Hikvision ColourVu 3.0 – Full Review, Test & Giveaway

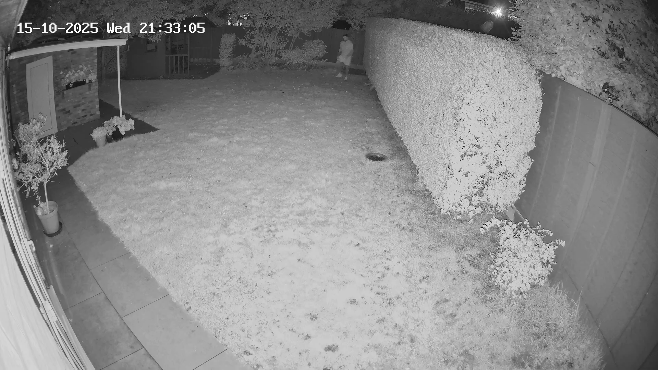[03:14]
then flip to full colour the moment motion is detected. So you can see exactly what's going on, while also spooking whoever's there with the light.